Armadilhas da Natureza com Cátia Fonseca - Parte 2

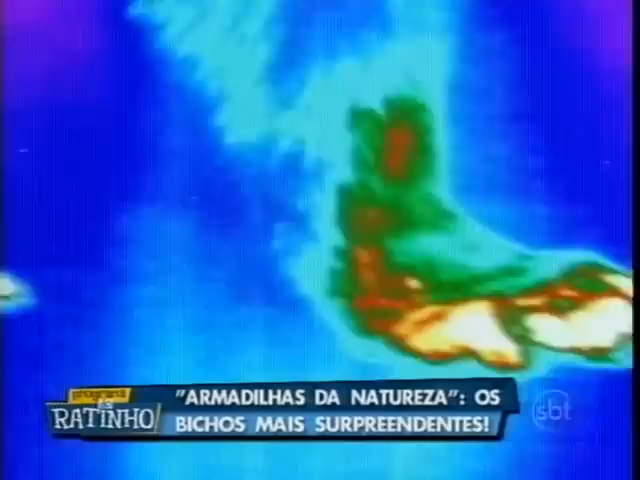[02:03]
Pontos quentes nas extremidades do focinho e das patas mostram os únicos locais onde o calor pode escapar. A maior parte do calor permanece presa ao corpo.